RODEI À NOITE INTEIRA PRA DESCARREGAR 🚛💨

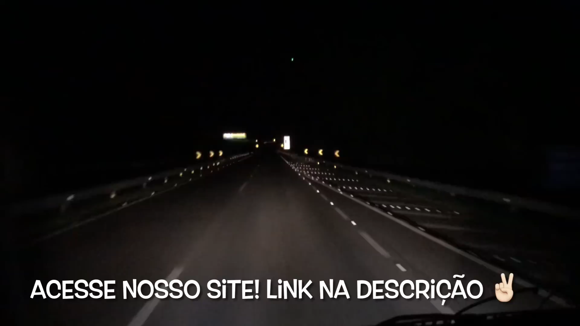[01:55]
Tem uma vantagem de rodar aqui na madrugada que você pega muito menos trânsito. Ainda tem bastante, mas é muito menos.
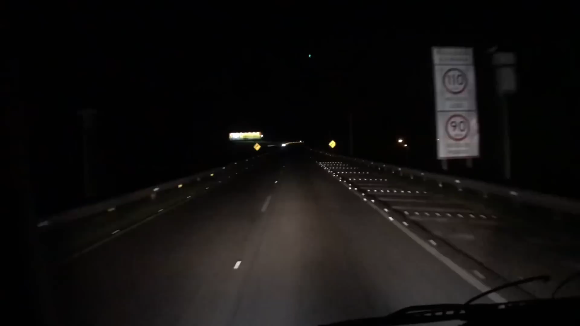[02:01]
Aqui nós estamos pra baixo de Floripa aqui, né, então aqui o trânsito é um pouco mais calminho. Pra cima ali aqui o negócio é pegado. Mas pra cá também, o calminho que eu quero dizer é que é um pouco melhor do que lá pra cima, né. Também tem um trânsito vergonha. Mas se você pega de noite assim, ó, já é mais suave pra andar. Vocês vão ver ali pra cima como vai tá mais de madrugada e mesmo assim vai tá mais tumultuado de carro e caminhão. A BR também desmoronou coisas nos últimos tempos. Então o negócio tá...